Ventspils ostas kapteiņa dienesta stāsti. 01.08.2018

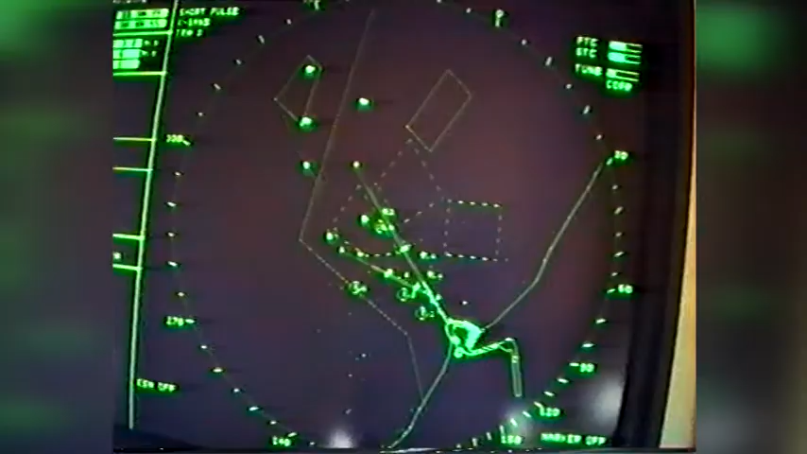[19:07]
Topat grūti salīdzināt ar aparatūru, kāda tā bijusi pirms pāris desmit gadiem.
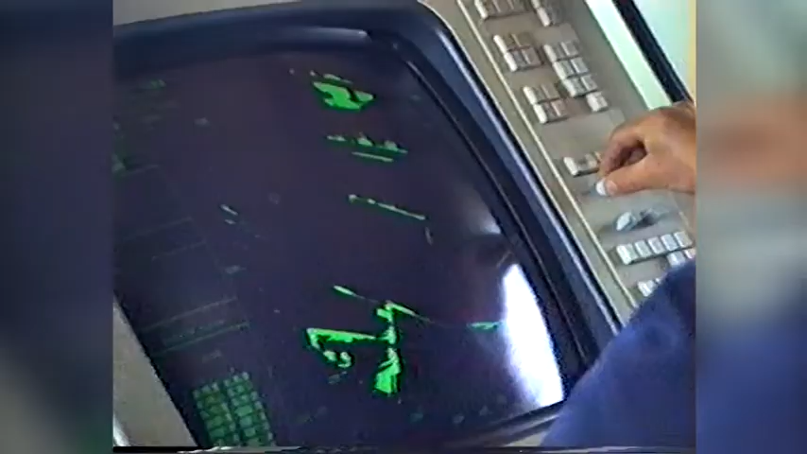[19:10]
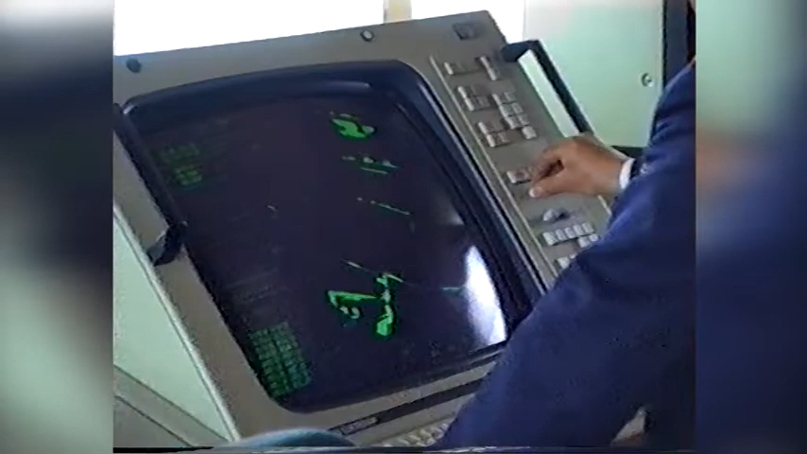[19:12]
Tad, kad es sāku strādāt, datori vēl bija tāda, jau tāda lieta 92. gadā.